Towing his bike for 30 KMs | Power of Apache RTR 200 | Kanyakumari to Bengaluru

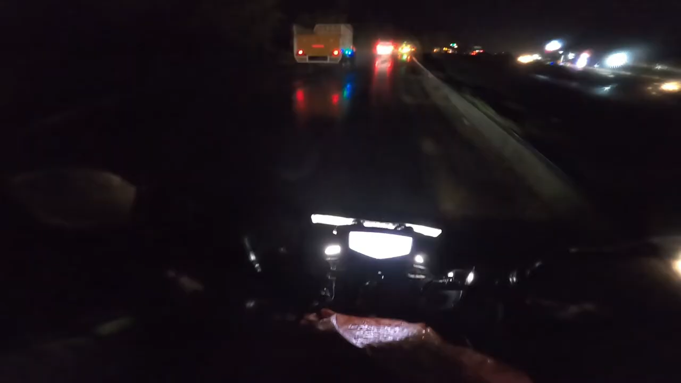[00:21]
अरे जो हल्की हल्की बारिश है ना, अब ये थोड़ा थोड़ा मेहनत बढ़ा रहा है। ऑल्टो वाले भैया जी एकदम डिवाइडर में घुसने वाले थे अभी। हमारा जो राइड था वो सनसेट के टाइम पर शुरू हुआ था और सनराइज के टाइम पर खत्म।
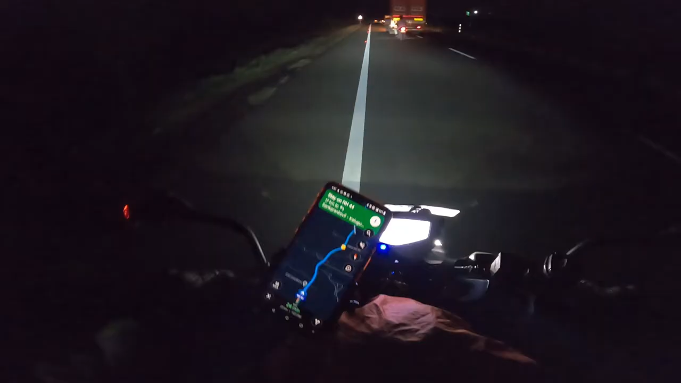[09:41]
गूगल मैप को क्या मालूम, मैं तो 20 की स्पीड में जा रहा हूँ। चलता रहे। अब आचे RTR 200 को तो टोइंग वैन बना देना चाहिए। अभी मेरे को दिखा एक बोर्ड, कोविल पट्टी 13 किलोमीटर, इतना अच्छा लगा देख के। कहाँ 21 किलोमीटर था, अभी 13 किलोमीटर हो गया।
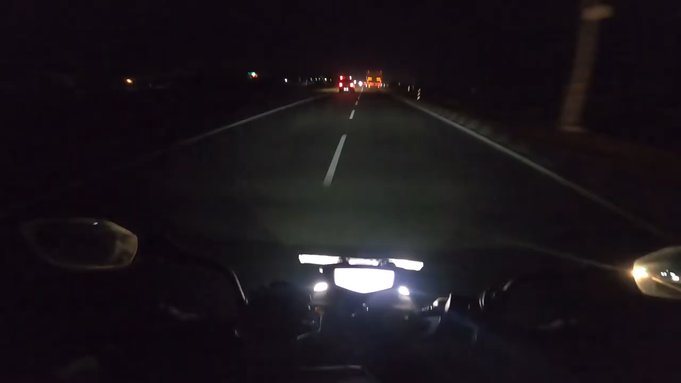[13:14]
भाई अभी कसम से ना बहुत ही जोर से बिजली चमकी है, आवाज तो नहीं आया लेकिन मुझे एकदम बहुत सारा सा बिजली दिखता है ना आसमान में, वैसा दिखाई दिया एकदम। एक सेकंड के लिए ना मेरे को झटका लगा। फ्लो में चला रहा था, होश में आ गया एकदम में।
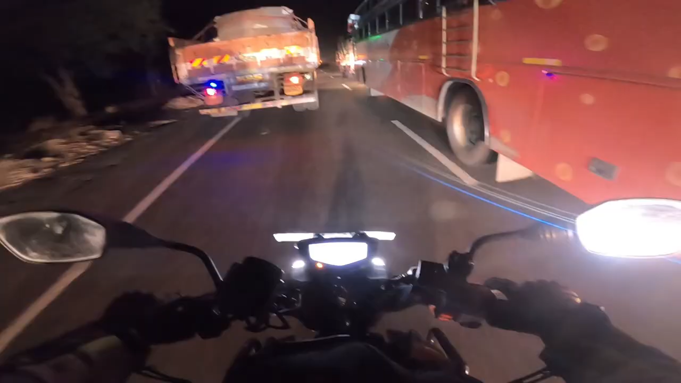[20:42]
ऑल्टो वाले भैया जी एकदम डिवाइडर में घुसने वाले थे, अभी बस वाला अचानक से मोड़ लिया था राइट साइड। एक तो मेरे को समझ नहीं आता है जो स्लीपर बस वाले होते हैं,
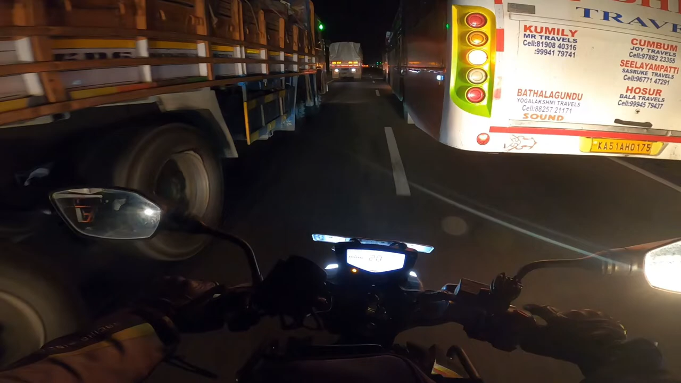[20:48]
इनको बिना इंडिकेशन दिए, हॉर्न दिए या पास लाइट दिए इनसे ओवरटेक कर ही कह सकते हो, तो कोई भरोसा नहीं भाई।
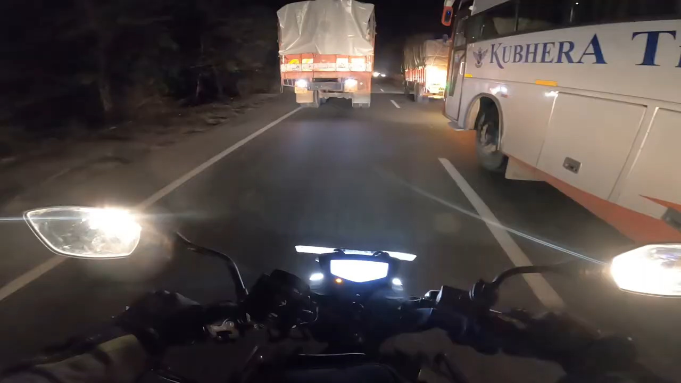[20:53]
कहीं भी मोड़ लेते हैं इन लोग, जहाँ जगह मिला वहाँ फट से मोड़ लेते हैं।
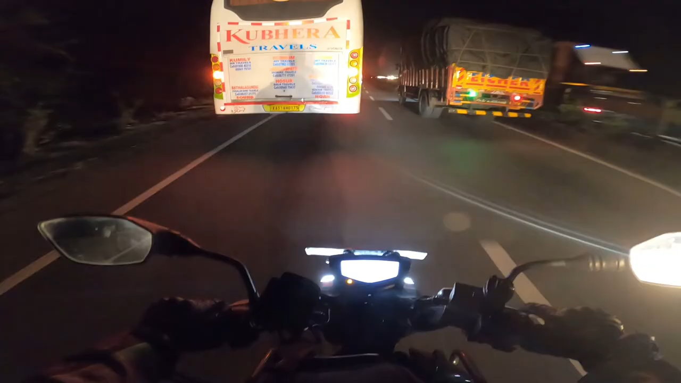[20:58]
ओवरटेकिंग का प्रक्रिया अभी भी चल ही रहा है।